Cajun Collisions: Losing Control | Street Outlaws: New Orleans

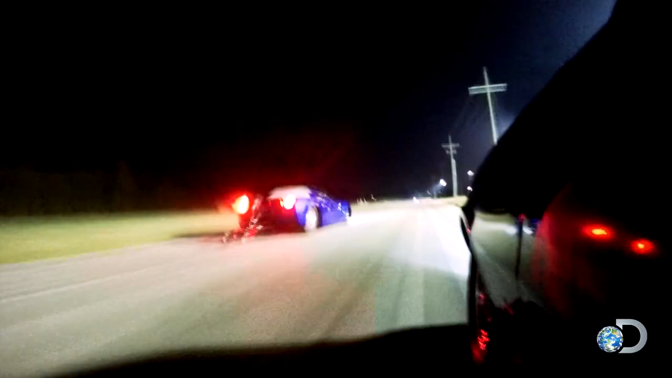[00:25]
Around 300 foot, I felt my rear tire slipping, and I over-corrected it.